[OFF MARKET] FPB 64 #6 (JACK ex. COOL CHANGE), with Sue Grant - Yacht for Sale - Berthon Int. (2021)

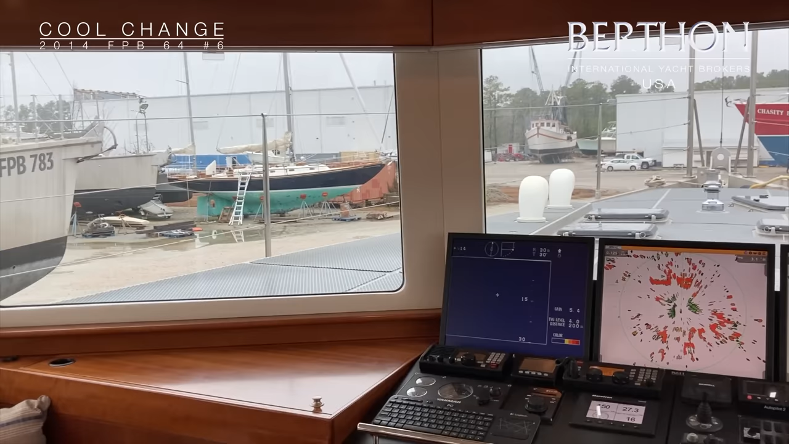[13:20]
And here is the heart of the navigation system.
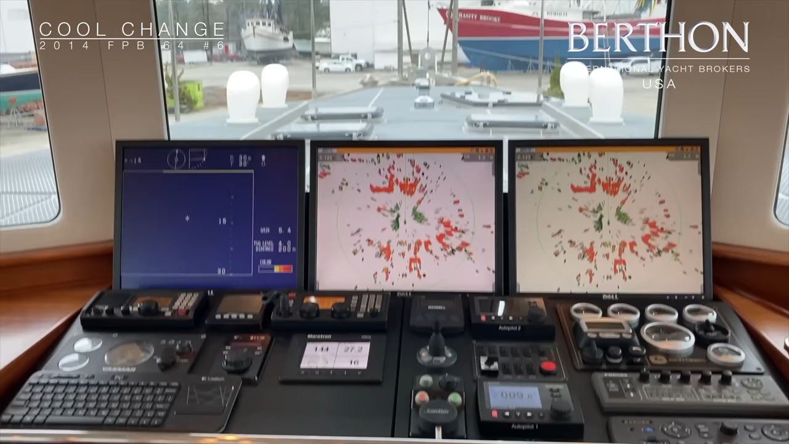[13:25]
She's running on Maratron and Furuno.